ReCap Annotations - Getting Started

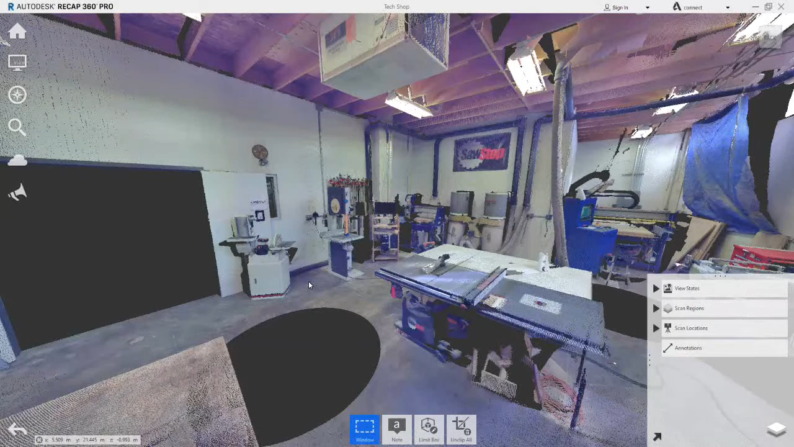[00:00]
In this video, we're going to look at how annotations are added to the scene. Starting with the distance tool and using the freehand option, we are picking the corners of the extraction unit mounted to the ceiling. When picking the points, you need to be careful that you're picking the points that represent the unit and not nearby points which are in the background like the ceiling rafters.